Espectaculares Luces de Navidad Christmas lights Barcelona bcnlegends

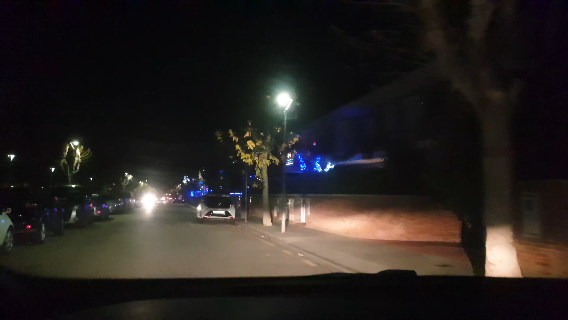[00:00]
Buenas noches, nada, este vídeo solo es para que veáis cómo se lo flipa la gente con las luces.
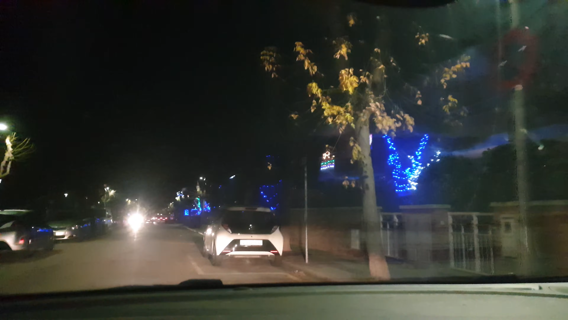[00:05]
Esto es Vilasar, me parece, provincia de Barcelona.